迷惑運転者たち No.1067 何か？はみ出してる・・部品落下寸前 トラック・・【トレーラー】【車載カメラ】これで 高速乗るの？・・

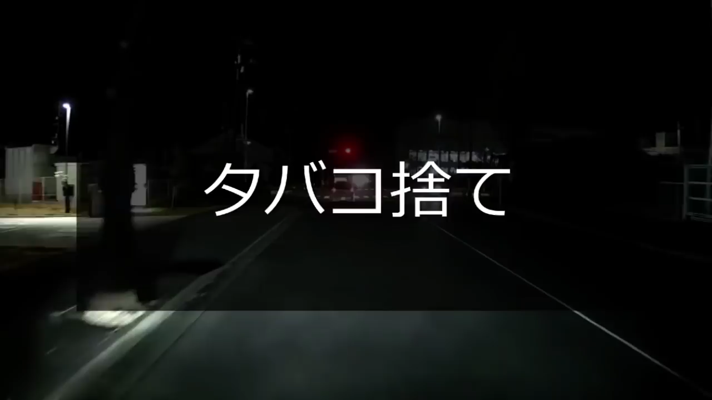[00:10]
吸い殻捨てたね君。
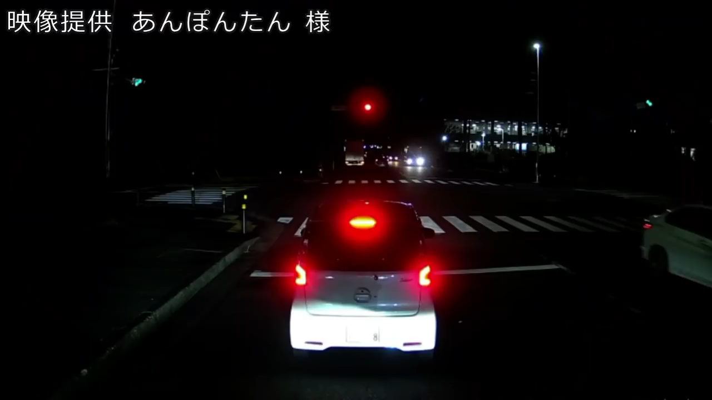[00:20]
いや信号変わるか。くそー。さらに593、ま、8番。